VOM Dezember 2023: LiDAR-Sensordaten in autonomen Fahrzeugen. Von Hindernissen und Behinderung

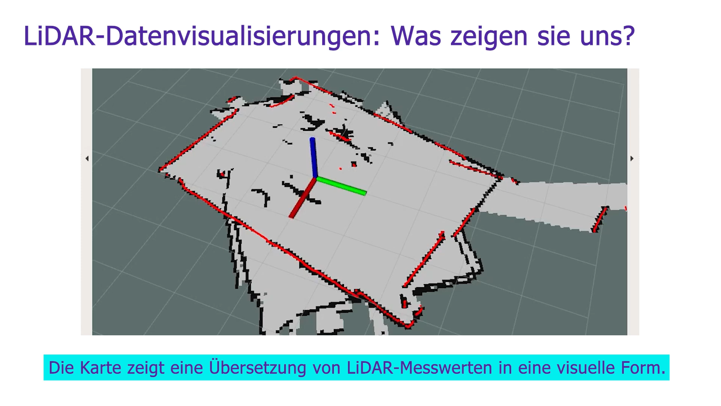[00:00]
Diese Karte zeigt eine Übersetzung von LIDAR-Messwerten in eine visuelle Form.
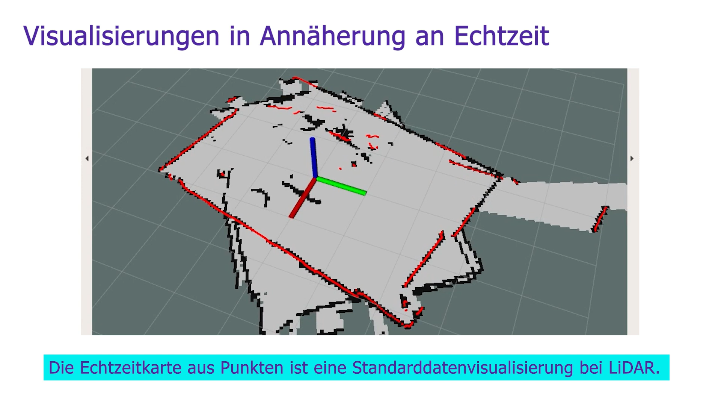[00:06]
Die Echtzeitkarte aus Punkten ist eine Standarddatenvisualisierung bei LIDAR. Was die Karte darstellt?
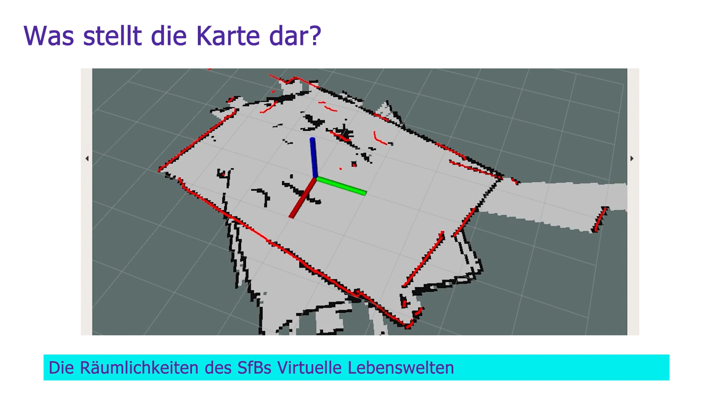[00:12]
Die Räumlichkeiten des SFB Virtuelle Lebenswelten, spezifischer in diesem Fall das Virtual Humanities Lab.
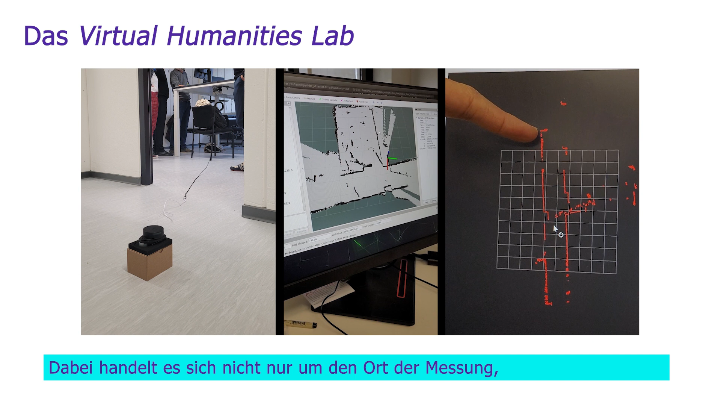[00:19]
Dabei handelt es sich nicht nur um den Ort der Messung, vielmehr bauen wir dort auch die robotischen Infrastrukturen,
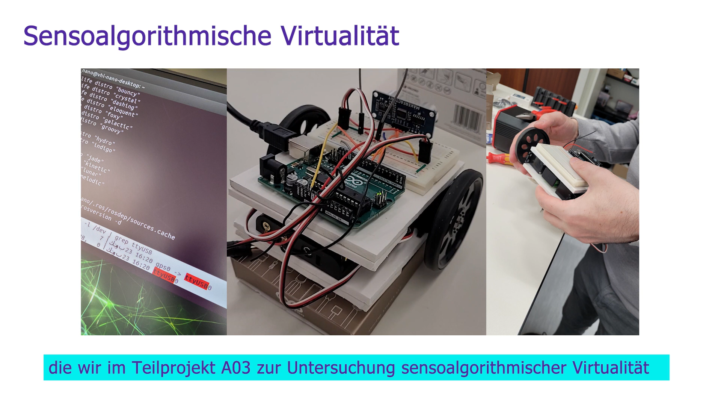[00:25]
die wir im Teilprojekt A03 zur Untersuchung sensoralgorithmischer Virtualität von virtuellen Environments autonomer Fahrzeuge benötigen.
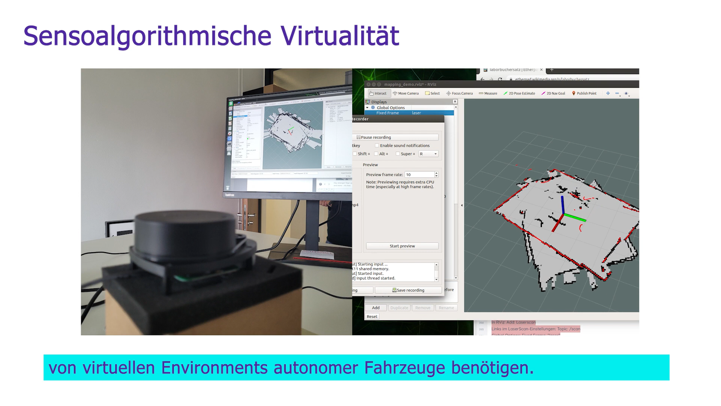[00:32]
Dazu gehört auch der kleine schwarze Zylinder hier.
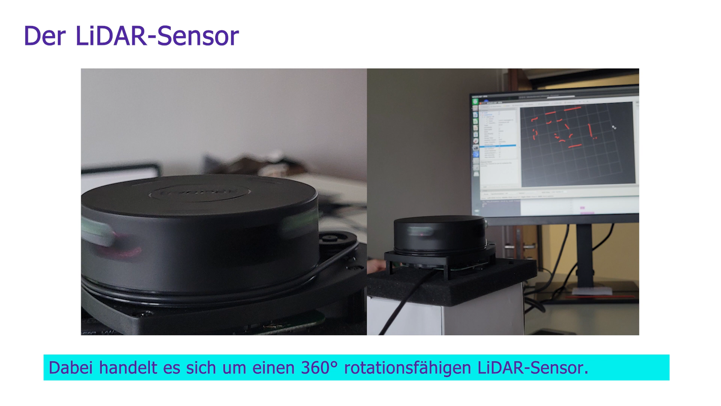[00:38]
Dabei handelt es sich um einen 360 Grad rotationsfähigen LIDAR-Sensor. Mit diesem Sensor haben wir den Raum auf der Karte, also das Labor, gemessen.
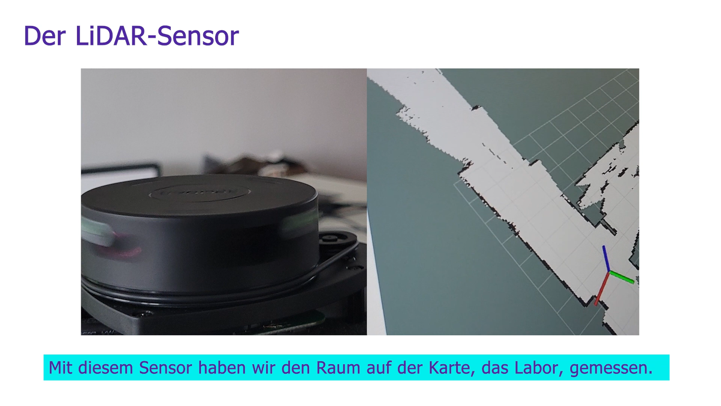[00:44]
Dabei repräsentieren die grauen Flächen Umrisse des Raums, Flur und Labor.
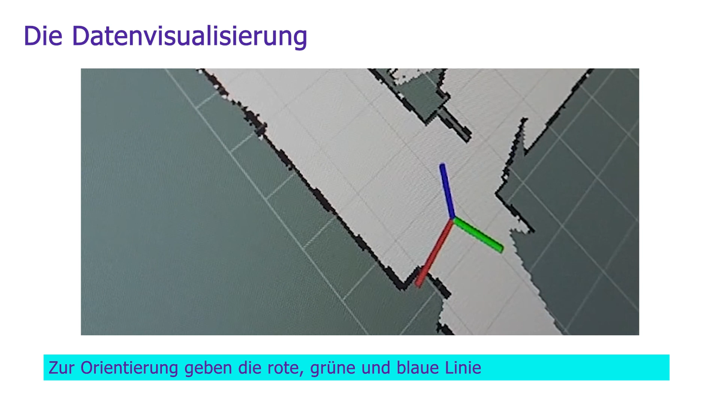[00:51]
Zur Orientierung geben die rote, grüne und blaue Linie die Achsen des Sensors an und markieren, wie er in der Welt platziert ist.
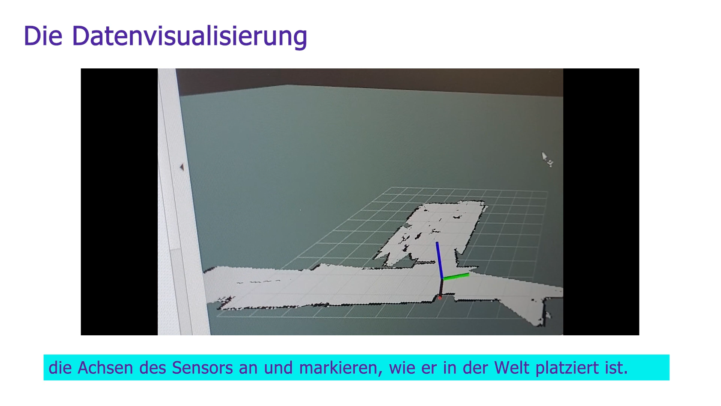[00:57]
Die anfangs gezeigten roten Linien hingegen markieren die aktuellen Scans des Sensors und stellen zeitkritische Veränderungen der Umgebung dar.
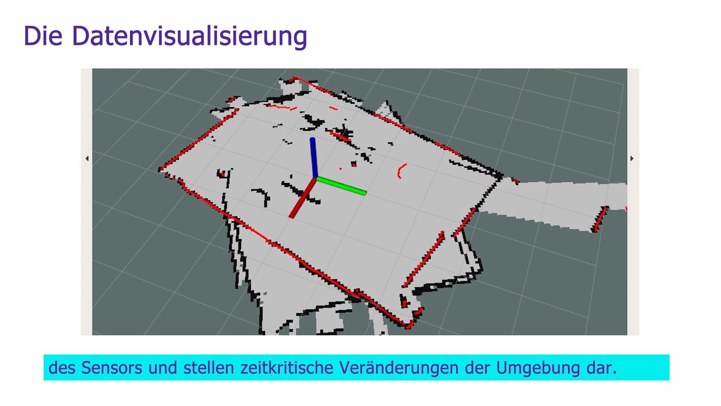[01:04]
Dieser rote Bogen steht beispielsweise für eine Person,
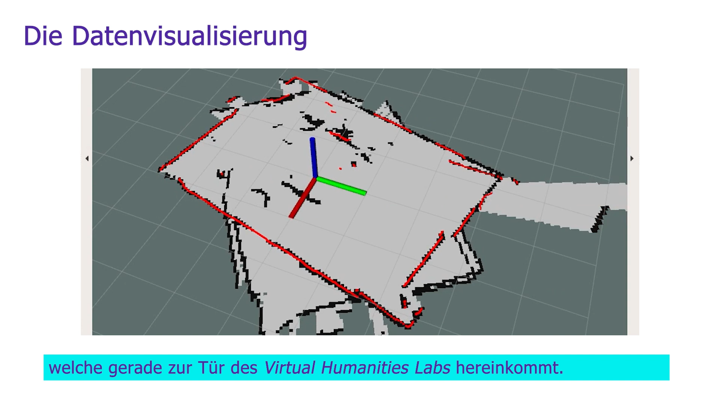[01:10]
welche gerade zur Tür des Virtual Humanities Labs hereinkommt. Und so sieht es aus, wenn jemand den Flur lang geht.
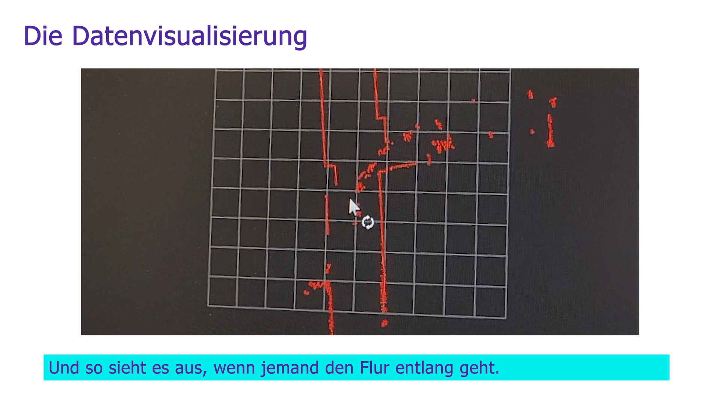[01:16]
Der Unterschied zur grauen Karte, die Additivflächen und Objekte einschreibt,
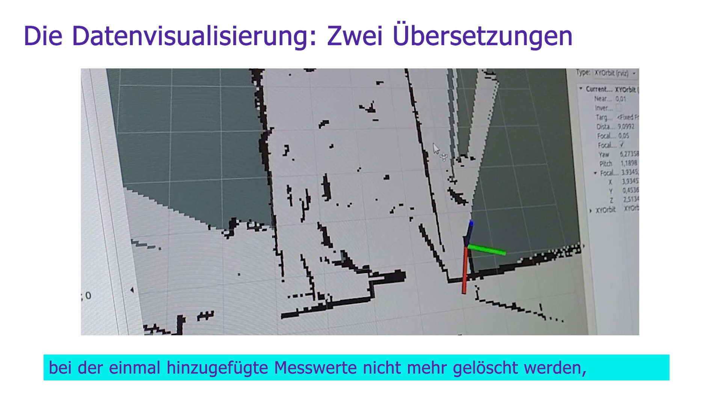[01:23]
bei der einmal hinzugefügte Messwerte nicht mehr gelöscht werden, ist, dass die rote Karte Messpunkte im Kontext ihrer Zeitlichkeit dokumentiert.